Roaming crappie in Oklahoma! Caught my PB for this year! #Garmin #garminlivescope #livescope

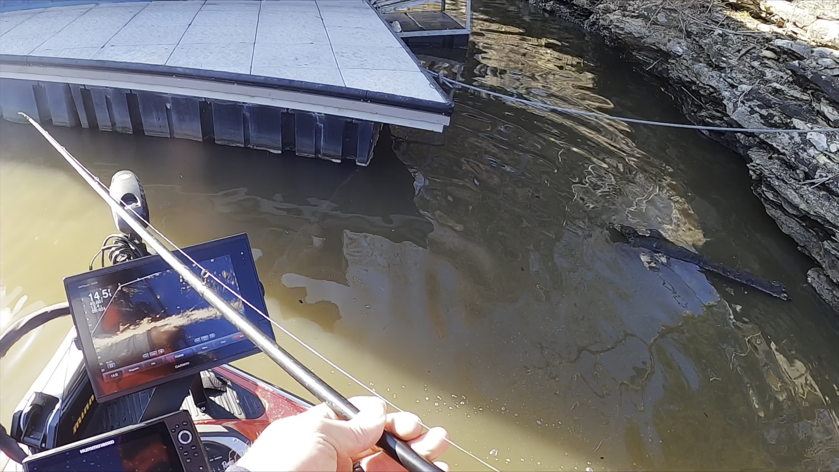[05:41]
A lot of sand bass in here. So, right there's a crappie though.
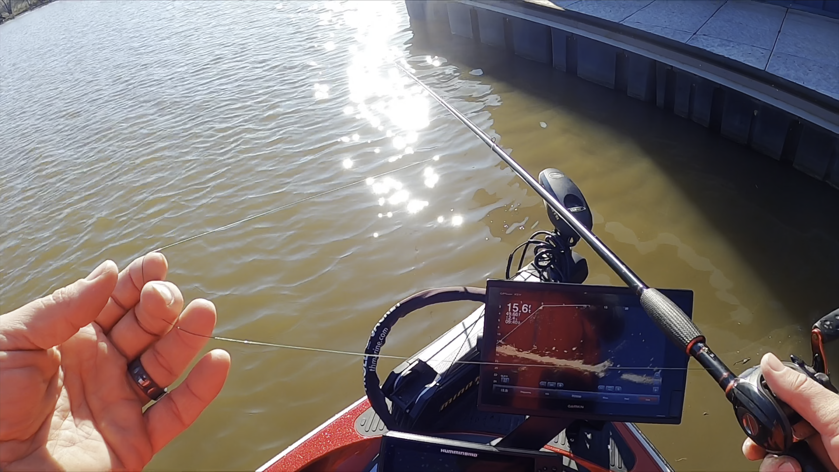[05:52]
That might be a catfish.
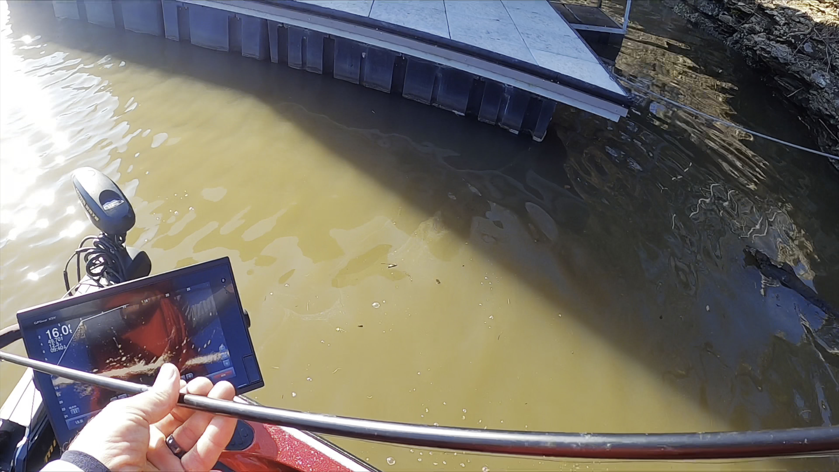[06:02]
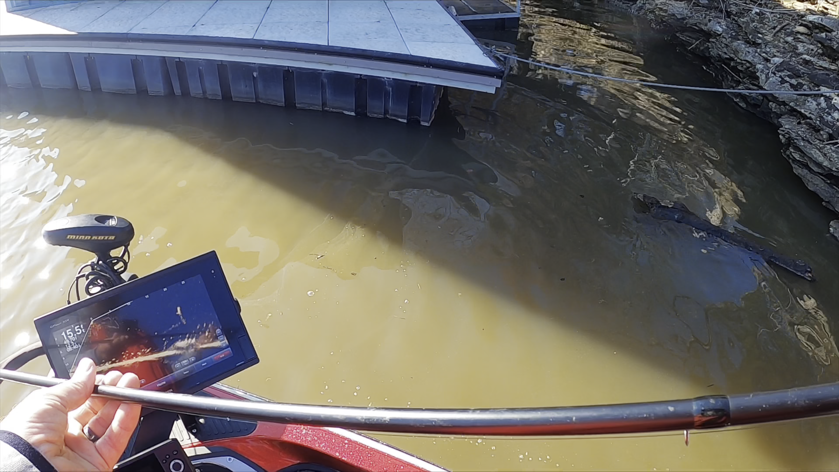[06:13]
That was a catfish. A ton underneath this dock.
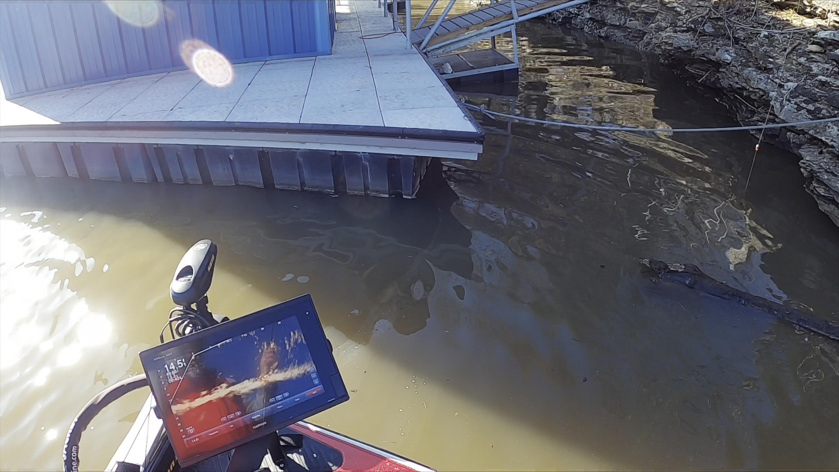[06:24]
Wind's blowing me into the bank. I don't want my boat to get hit on them rocks.
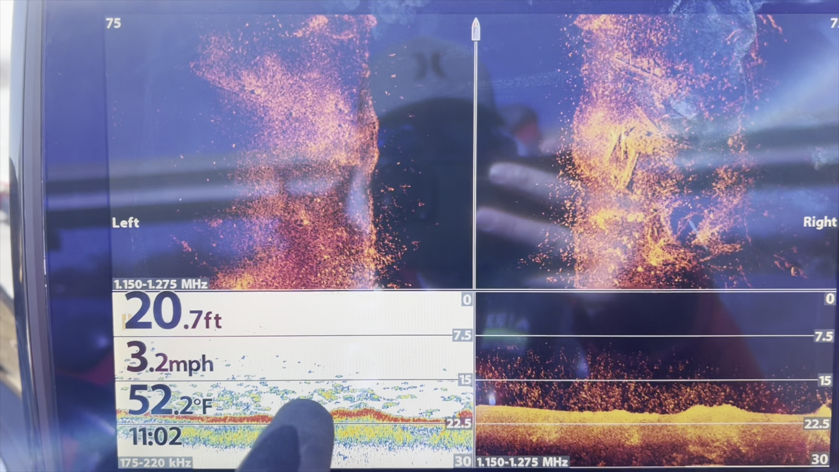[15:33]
On screen: depth 20.7 ft, water 52.2°F, speed 3.2 mph
I mean, you can see them. They're everywhere.
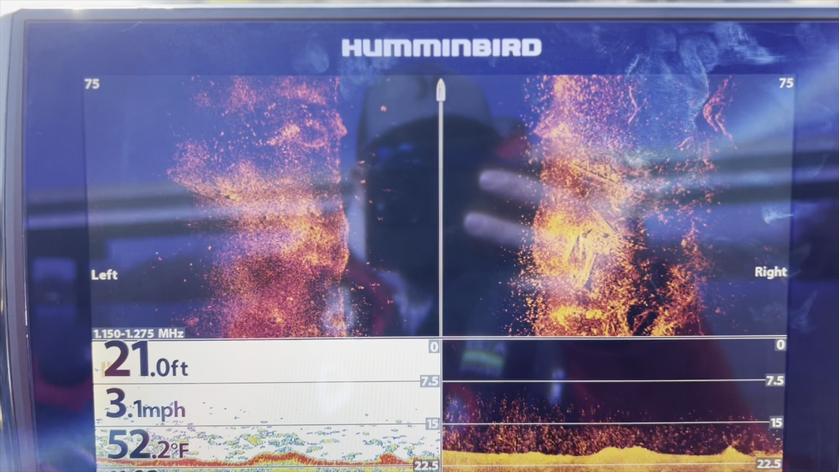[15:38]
On screen: depth 21.0 ft, water 52.2°F, speed 3.1 mph
This is by far the best day I've had in here, for sure.